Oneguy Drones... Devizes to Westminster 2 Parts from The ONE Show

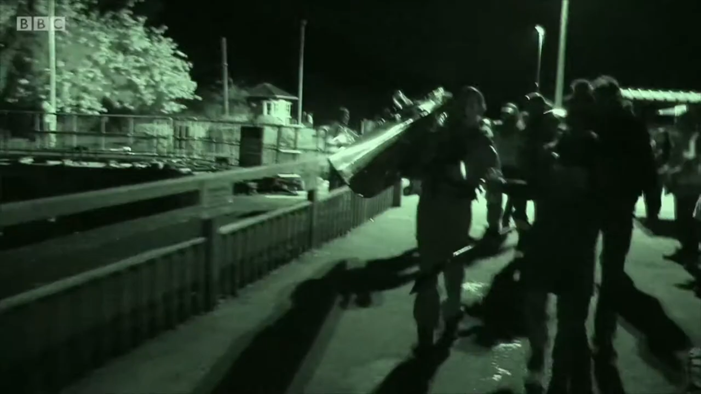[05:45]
Dawn is a long way away and we're still having to get out and run around every log.